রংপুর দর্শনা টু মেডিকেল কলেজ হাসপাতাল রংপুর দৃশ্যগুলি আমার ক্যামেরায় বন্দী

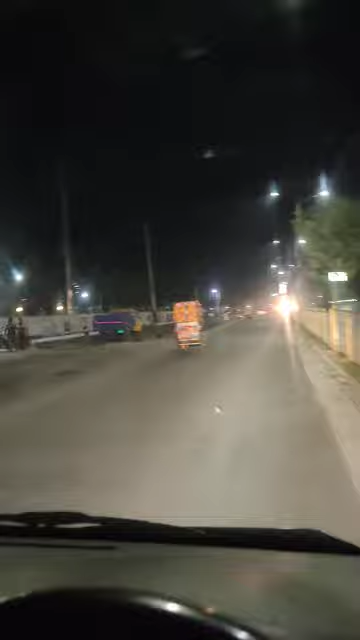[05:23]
রংপুর সিটি কেন্দ্রীয় বাস টার্মিনাল, এই হচ্ছে আপনাদের দেখানোর চেষ্টা করছি।
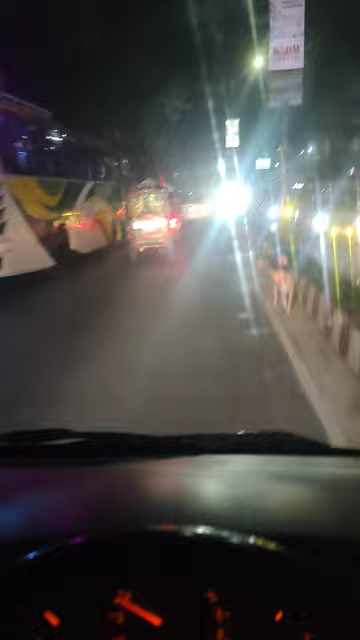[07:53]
এই হচ্ছে চেকপোস্ট রংপুর, আপনাদেরকে দেখানোর চেষ্টা করছি। এটা রংপুর চেকপোস্ট এবং সেনানিবাস,
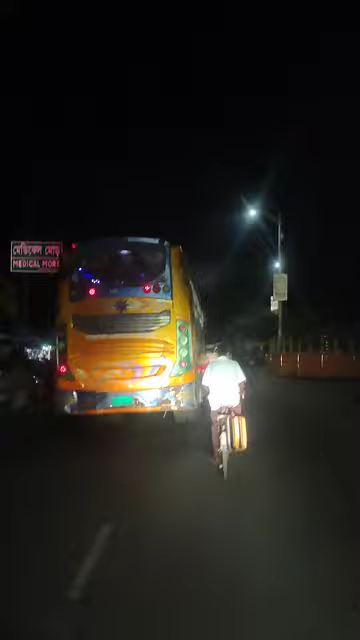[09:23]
চত্বরটা, এটা হলো মেডিকেল মোড়, রংপুর মেডিকেল মোড়, এইদিকে ধাপ রোড,
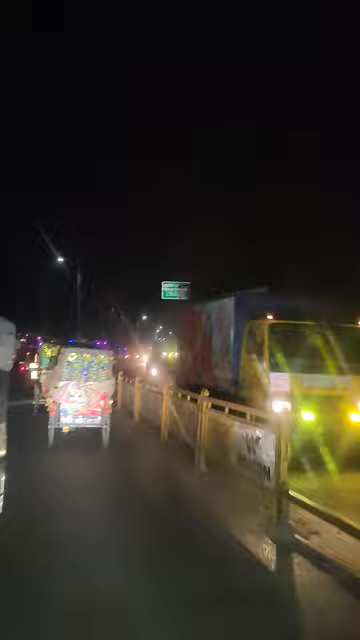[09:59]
এটা মেডিকেল, রংপুর মেডিকেল কলেজ হাসপাতাল, রংপুর কেন্দ্রীয়, এই যে রংপুর কেন্দ্রীয় কারাগার,